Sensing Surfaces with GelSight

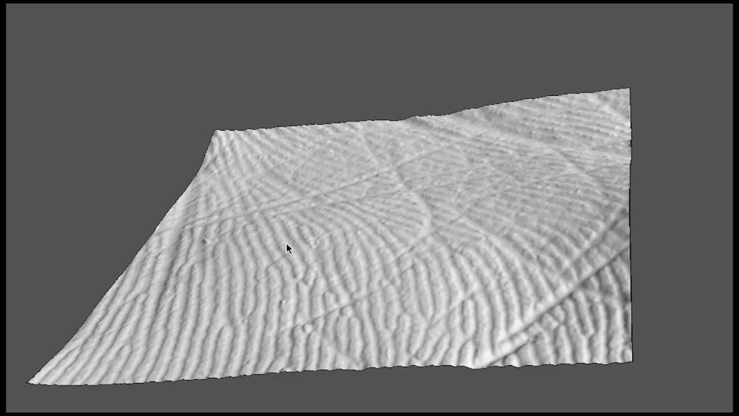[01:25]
GelSight can resolve the overall shape, as well as the fine details like the ridges of the handprint.
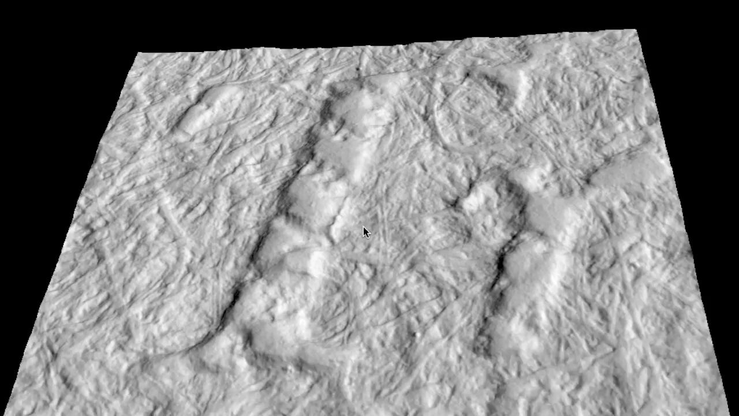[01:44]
Currently, we can resolve features as small as 2 microns spatially with submicron depth resolution.
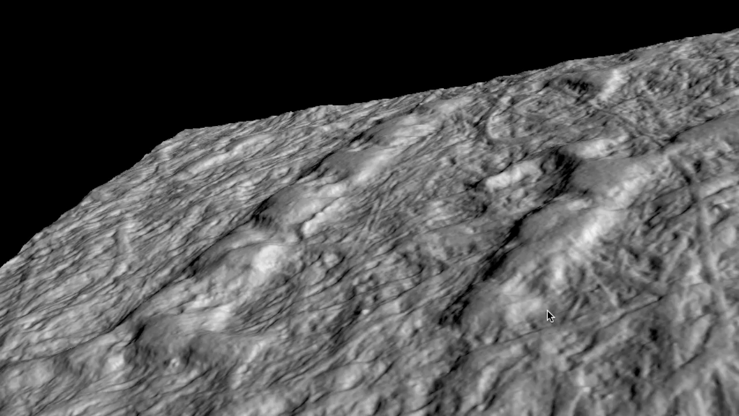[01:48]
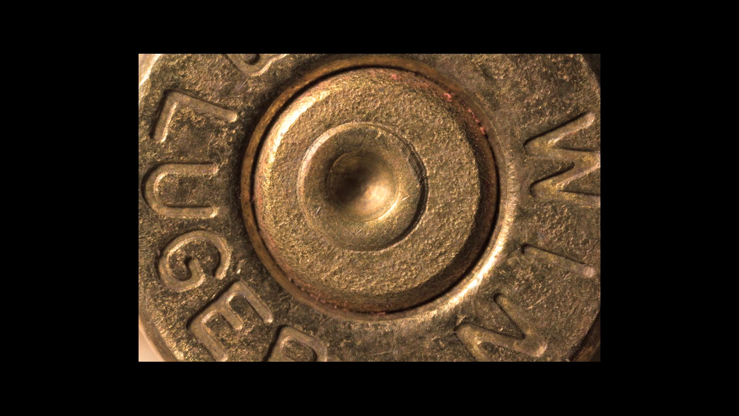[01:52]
GelSight can be used for a variety of applications. For example, here is the case from a 9mm cartridge.
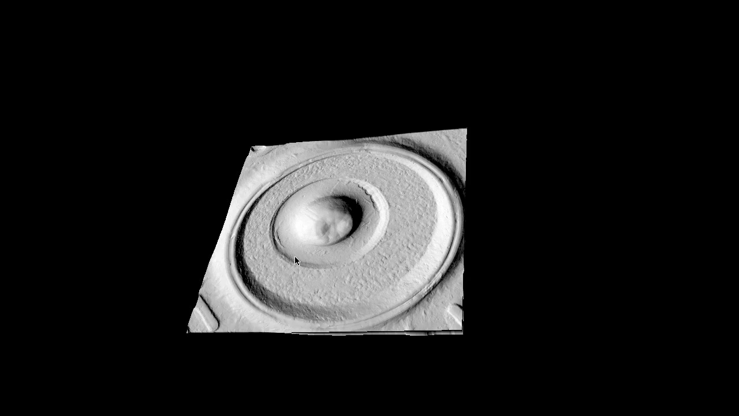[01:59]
By studying the exact shape of the firing marks, a forensic examiner can tell whether it came from a particular gun.